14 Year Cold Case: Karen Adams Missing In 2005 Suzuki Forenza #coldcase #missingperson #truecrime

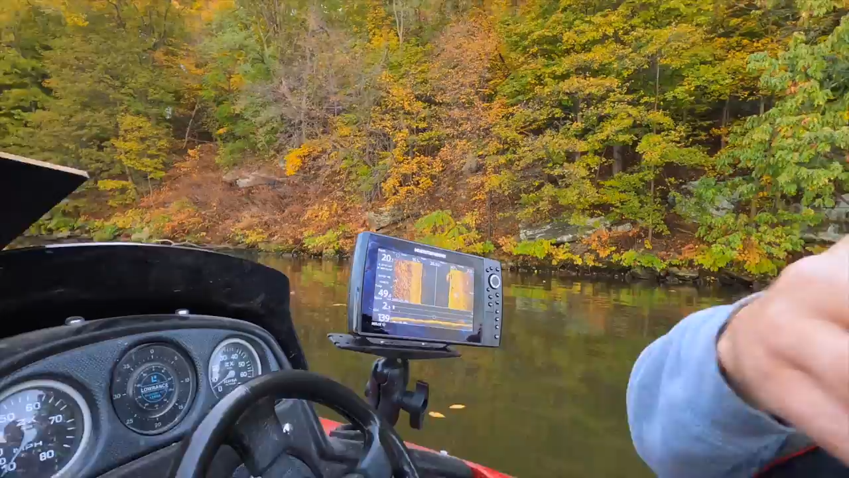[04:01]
We're going to have to do a couple more passes because that right there showed me a rock. So we're going to go back through. I see a car more in that image than I did in the other one. Really? Yeah. Lindsay. Yeah. We missed it again. I didn't. Why do we only get it on one side? If that's the case, is my sonar messing up on that one side because of the motor? Tell me why ain't nothing but a motor.